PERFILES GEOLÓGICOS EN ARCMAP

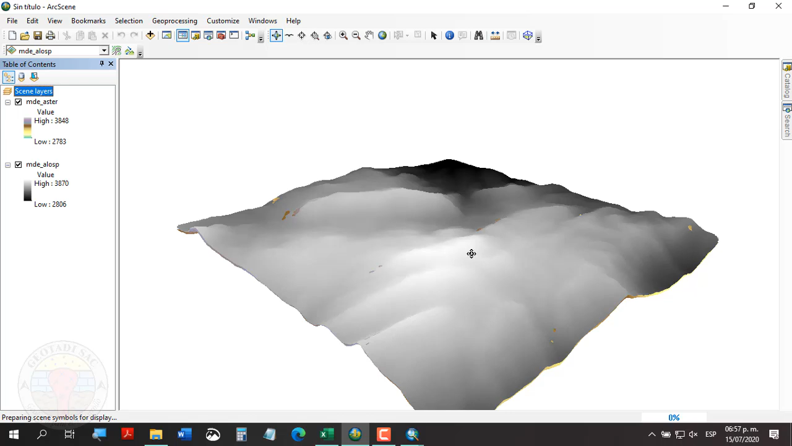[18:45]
Como pueden darse cuenta, estas dos fuentes tienen algunas diferencias de altitudes.